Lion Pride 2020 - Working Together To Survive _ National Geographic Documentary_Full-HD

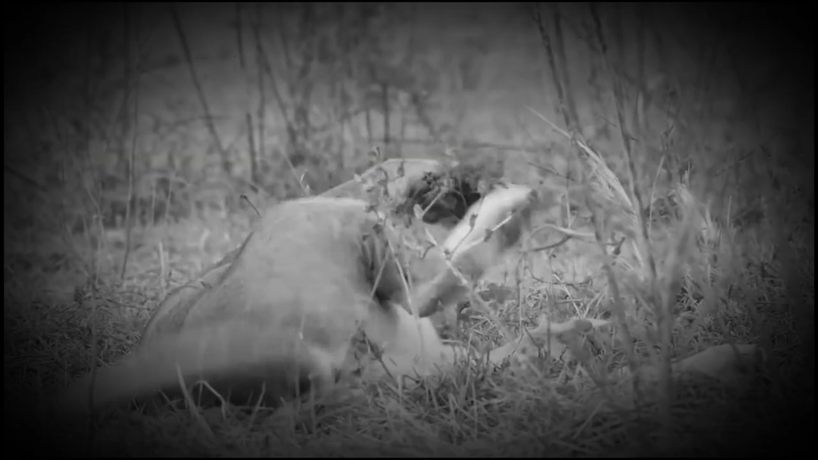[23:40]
The warthog lives to see another day.
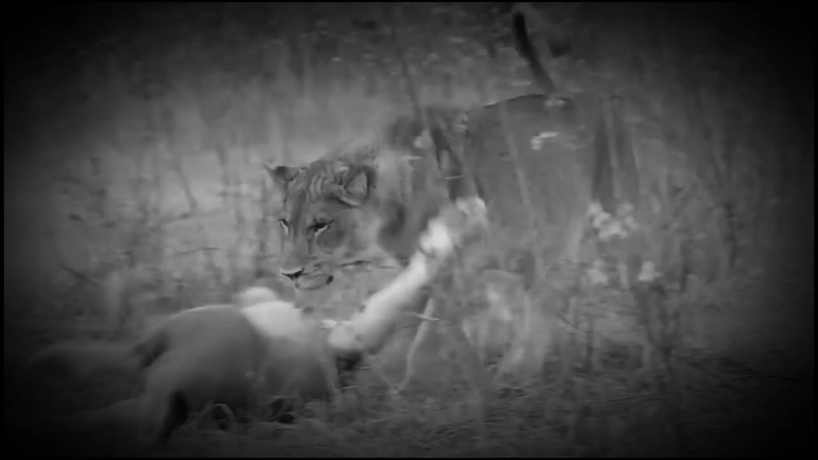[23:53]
This should be the easiest time of year to hunt, but the yearlings aren't up to scratch.
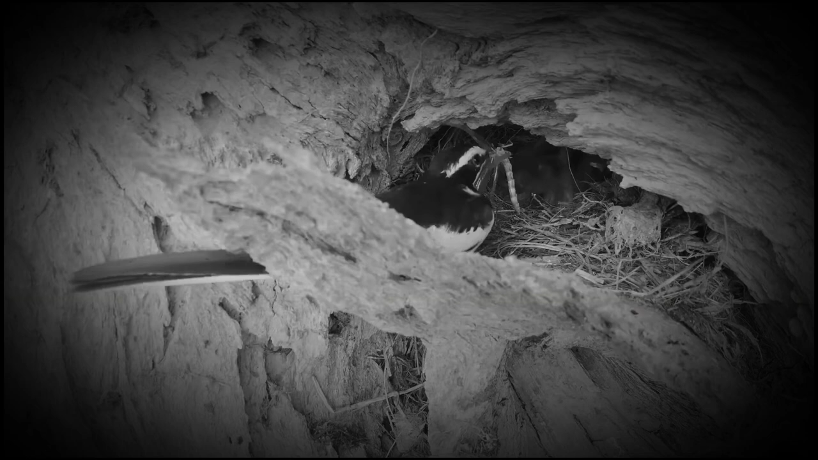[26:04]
Taking care of their new chicks. At just a few days old, the chicks' eyes are barely open.
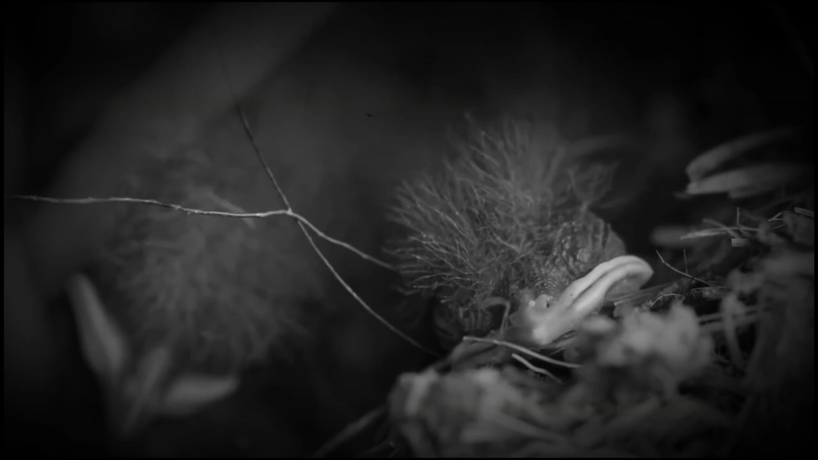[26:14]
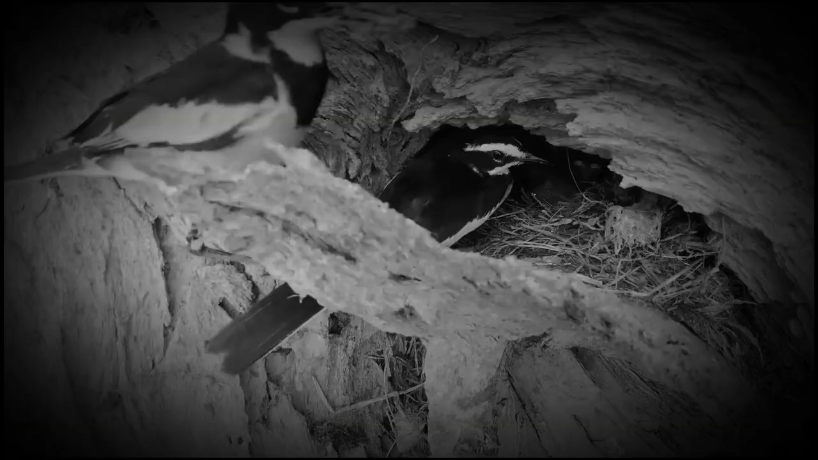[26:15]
But they don't have trouble communicating their needs.
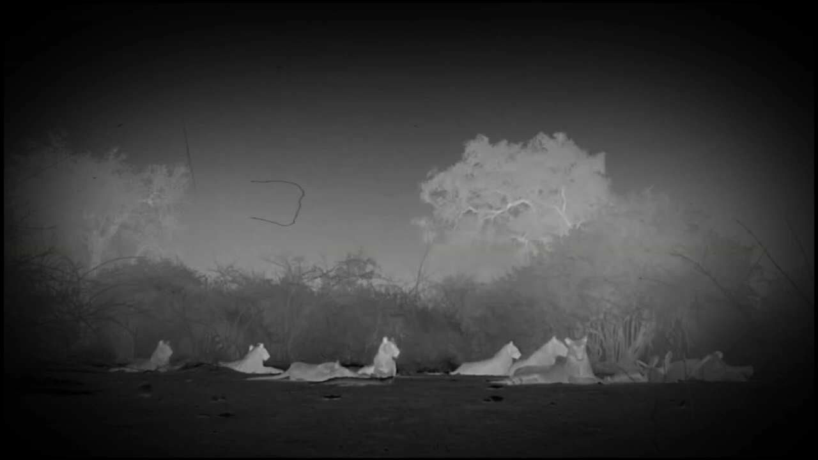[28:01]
With no passing prey, the extended family rests.
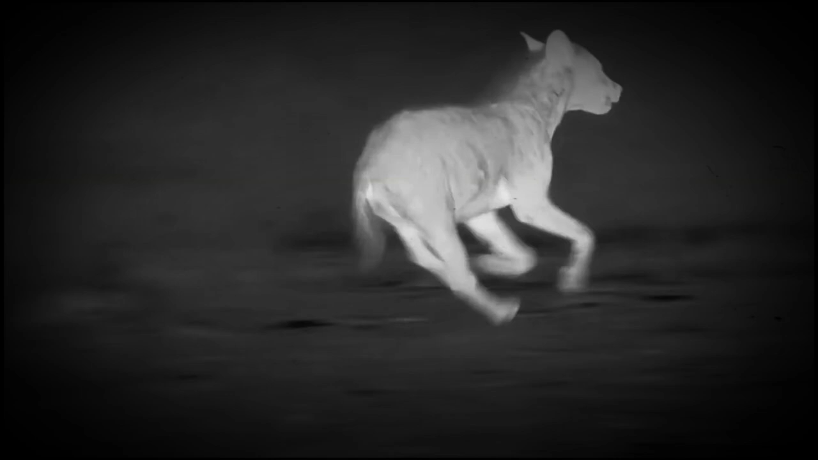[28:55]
The hungry pride of 10 lions easily pushes off the 5 hyenas.
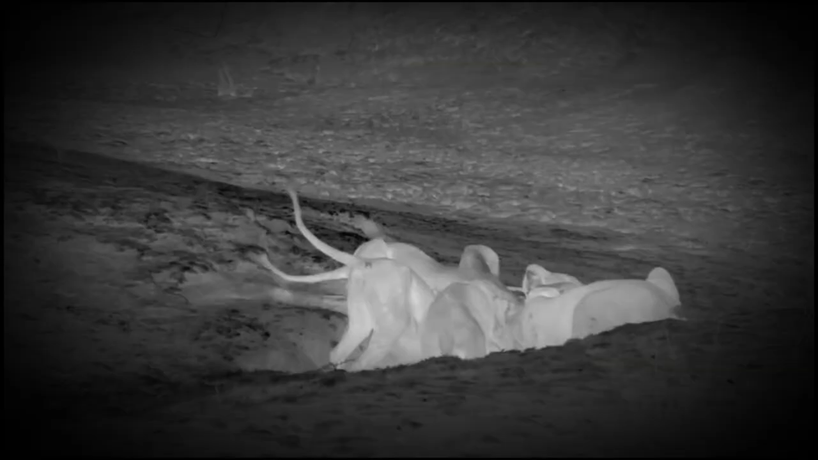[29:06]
They tuck into the water buck. A welcome meal.
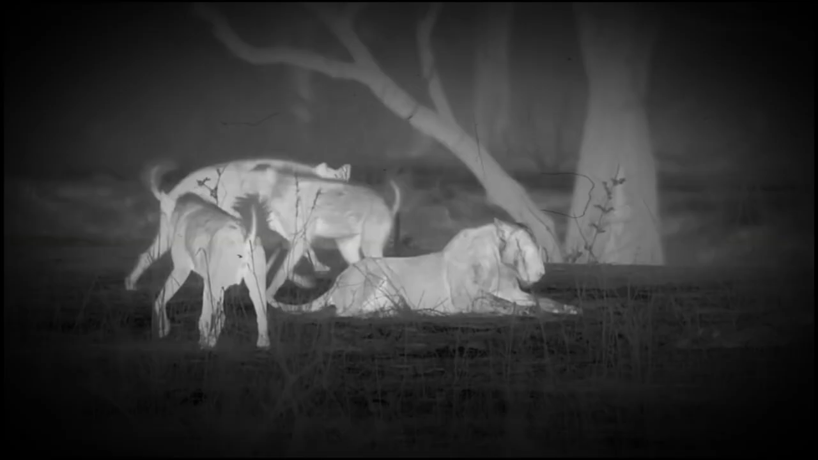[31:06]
and outnumbered. Kimba and another lioness jump in to protect her. It descends into a full-on scrap. 10 hyenas versus 10 lions. But the yearling's inexperience and size
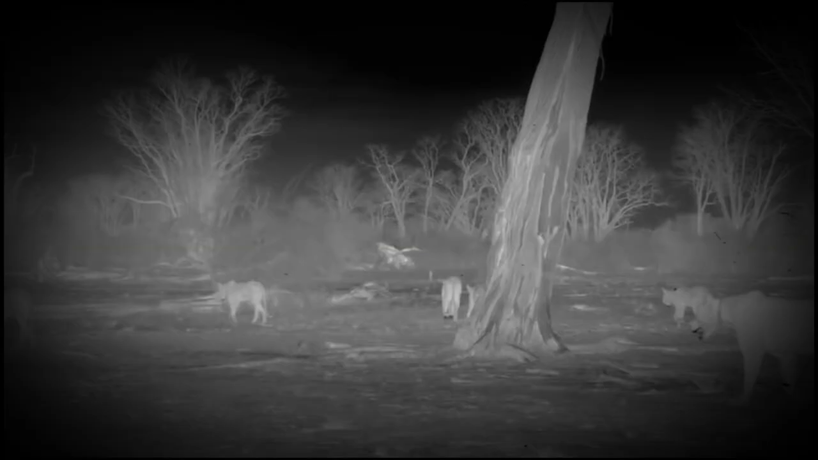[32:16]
Defeated, the lions retreat, battered and bloodied. Kimba's mother, who took the brunt of the hyena's wrath, collapses, exhausted.